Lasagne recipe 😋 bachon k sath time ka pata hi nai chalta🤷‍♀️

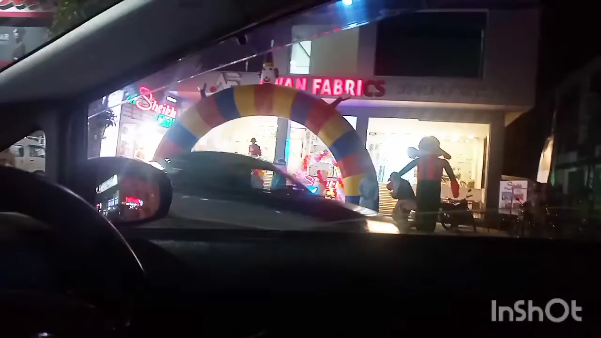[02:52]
کیونکہ مجھے لینی تھی ایک دو چیزیں تو بچے
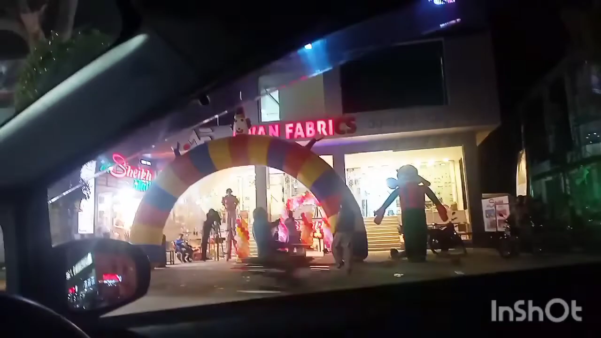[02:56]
بھی یہاں پر جو ہے کوئی نیو شاپ اپن ہوئی تھی اپننگ تھی تو بڑا اچھا سا اس کا سیٹ اپ لگا ہوا تھا
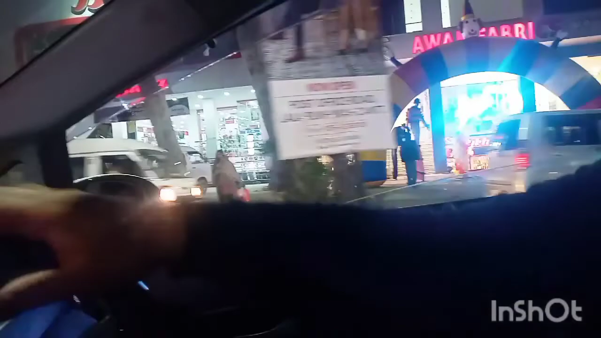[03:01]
بچوں کو ایسی چیزیں بہت اٹریکٹ کرتی ہیں تو یہاں پر بچے جو ہے آزان اتنا خوش ہو رہا تھا یہ دیکھ کر